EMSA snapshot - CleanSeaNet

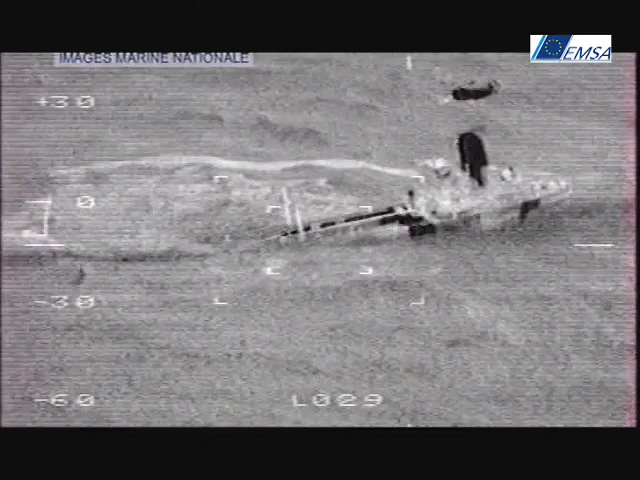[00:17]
Oil pollution for vessels can also occur when there are accidents,
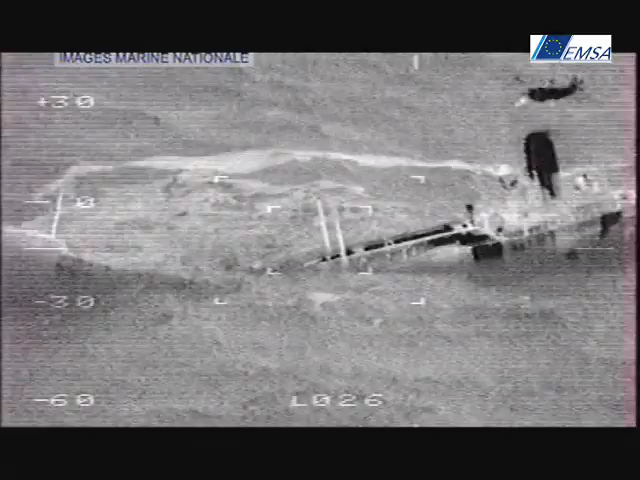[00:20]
for example when oil tankers are damaged in stormy weather, such as during the Erica and Prestige sinkings.